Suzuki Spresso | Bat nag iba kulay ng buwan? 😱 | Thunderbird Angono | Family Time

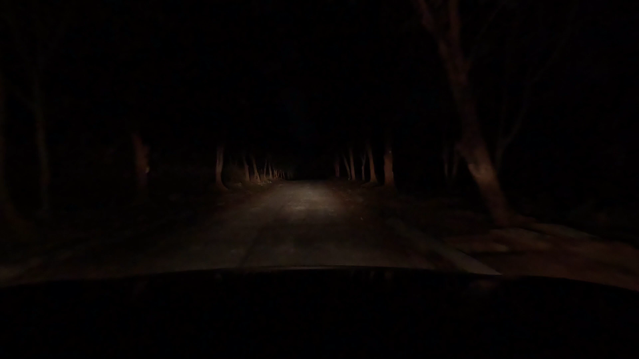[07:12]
Alright mga kabady, so makikita nyo medyo scary yung daan. Diba mga kabady, nakakatakot siyo. Sa mga mahilig matakot lang. Pero kung hindi ka na mahilig matakot, huwag mo nang kahiligan. Takot yung anak mo parang tanga. Scared ka, baby?
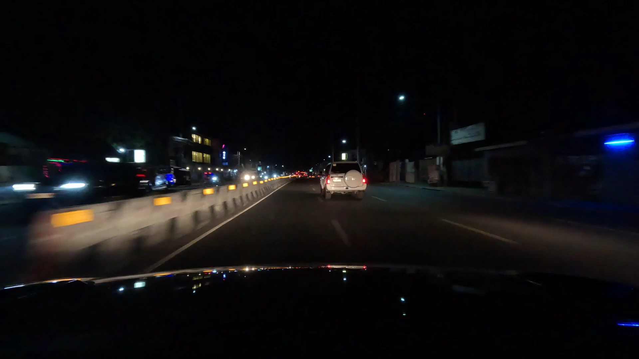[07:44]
Alright mga kabady, so nandito na kami sa ano, sa highway. Galing kami ng coffee rush. So okay naman mga kabady, sulit naman yung punta namin doon. Dumaan lang kami saglit sa coffee rush mga kabady, bumili